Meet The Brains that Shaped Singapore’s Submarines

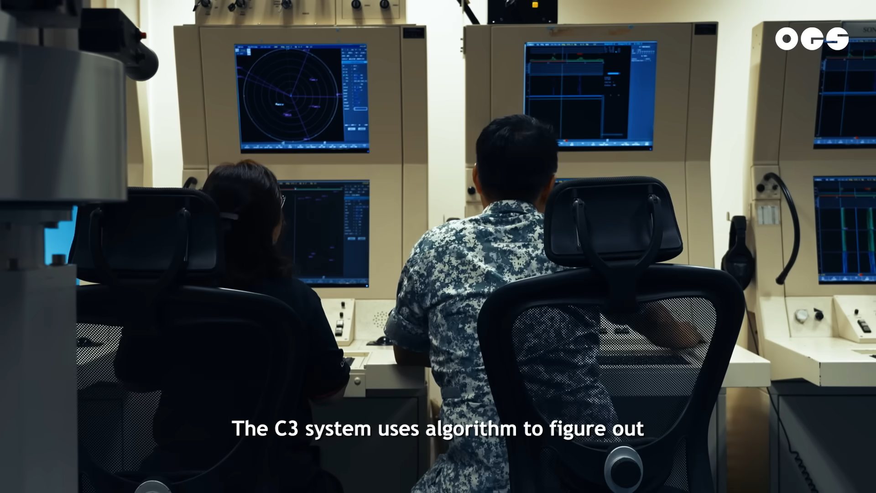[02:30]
The C3 system uses the algorithm to figure out where the other ships are,